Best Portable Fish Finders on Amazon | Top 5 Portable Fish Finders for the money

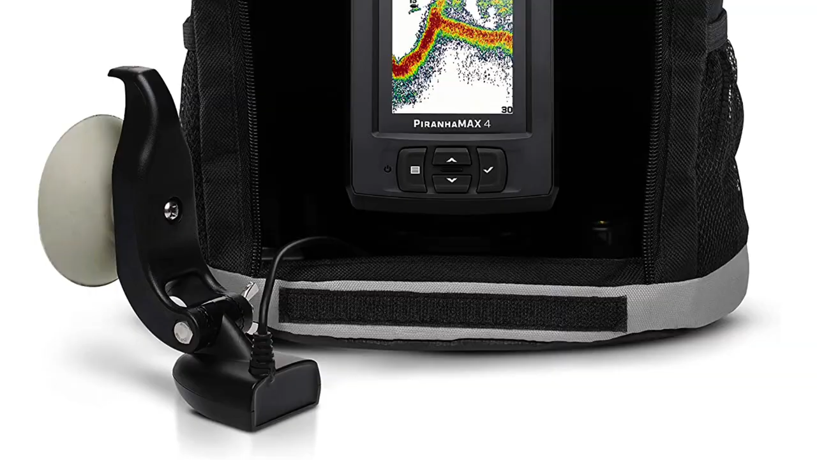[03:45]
No GPS or maps, but the clear imaging allows you to see enough detail to identify structure, weeds, and bottom but does not have GPS mapping capabilities.
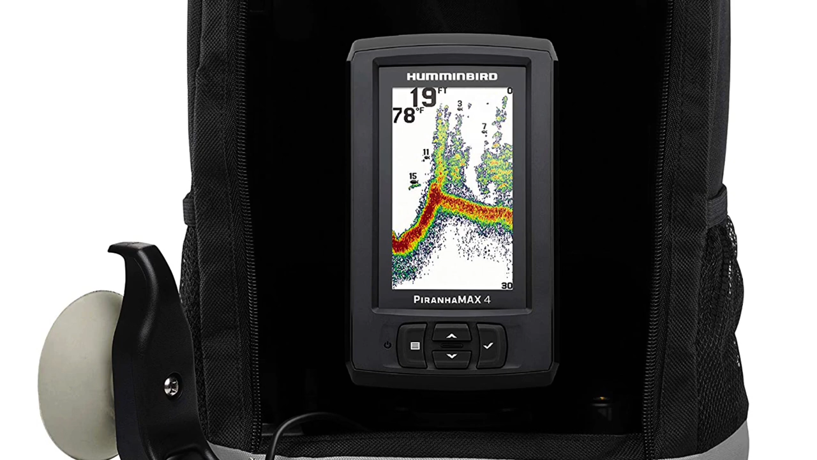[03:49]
On screen: depth 19 ft, water 78°F
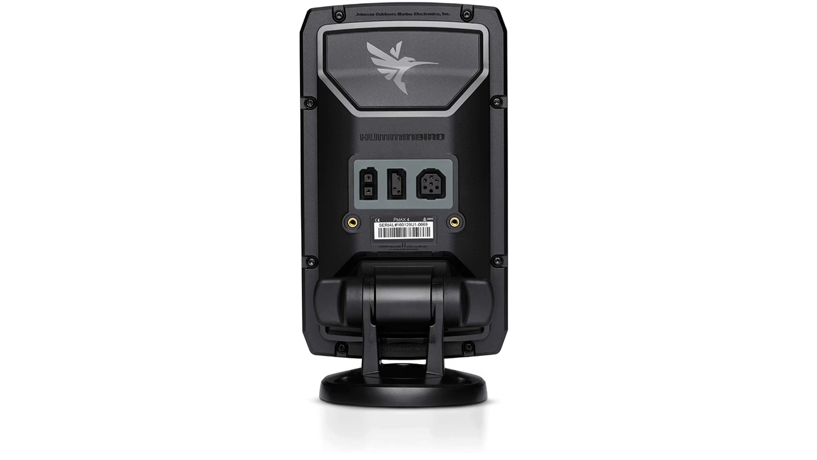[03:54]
With 2D chirp sonar and a fish alarm feature, you have what you need to get the job done and an assistant for catching more fish.
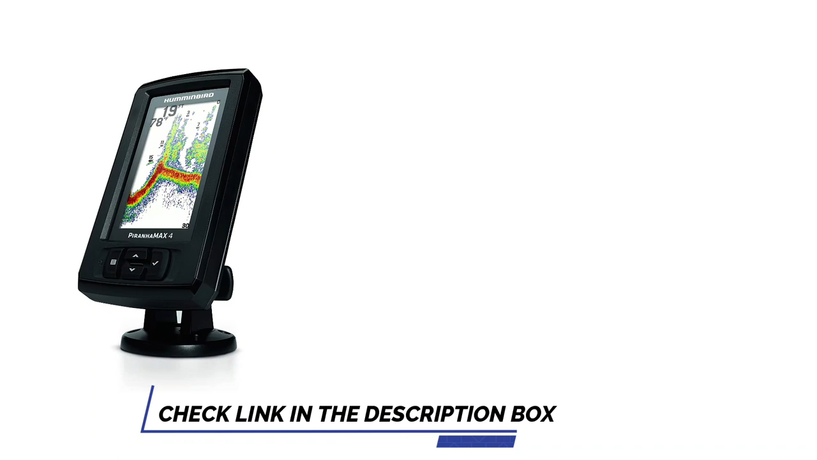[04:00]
With dual beam sonar, you can see what's under the water like never before. Choose from two different beam options.